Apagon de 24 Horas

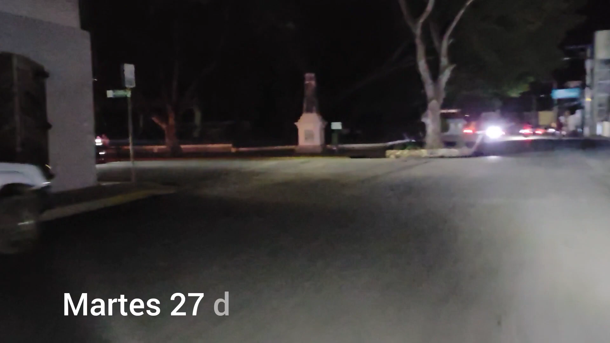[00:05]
Así luce el parque apagado el día de hoy.
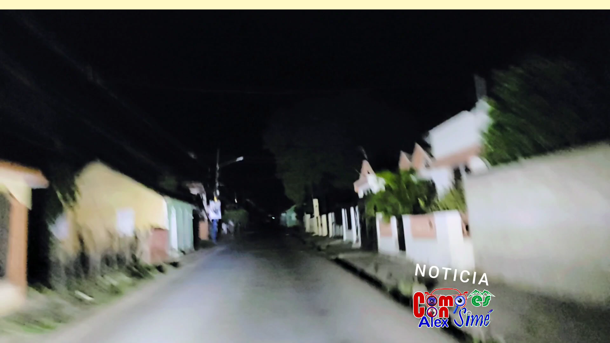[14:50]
Apaga luz ahí para que la gente vea cómo que está. Vean. Miren cómo que está. Así es que está. Dale luz entonces. Ay, mamá. Cuidado con eso ahí. Coño, se fue la luz.